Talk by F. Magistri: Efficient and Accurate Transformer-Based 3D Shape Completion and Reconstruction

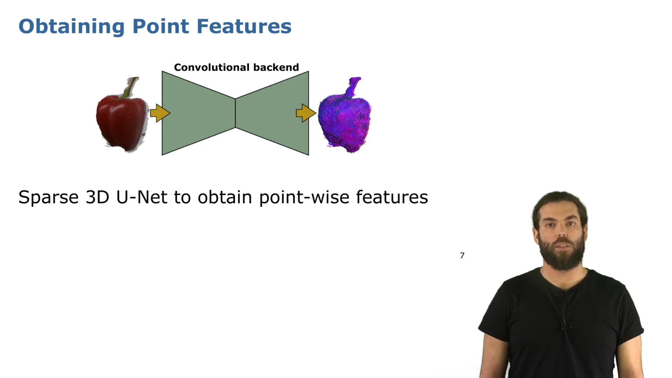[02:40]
What you can see here on the right of this image, we represent the feature with colors to underline the different feature that we get for each point. Now we get this feature and we combine it into a template.